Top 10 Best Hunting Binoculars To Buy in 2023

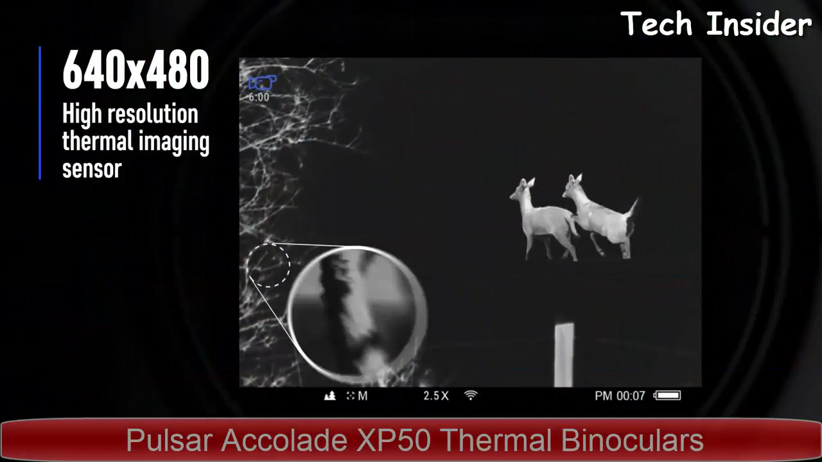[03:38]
You have the highest level of detail. Accolade can detect remote hot objects in complete darkness up to 1.8 kilometers away.
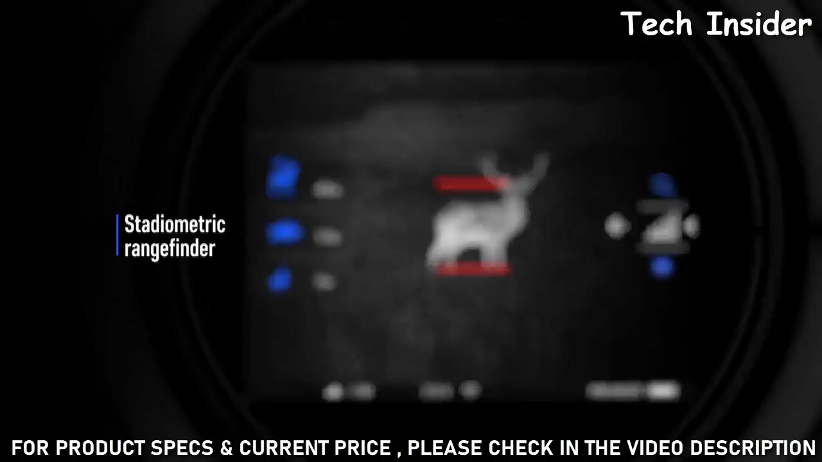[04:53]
Quick-change rechargeable battery packs provide up to 8 hours of continuous operation in Wi-Fi mode.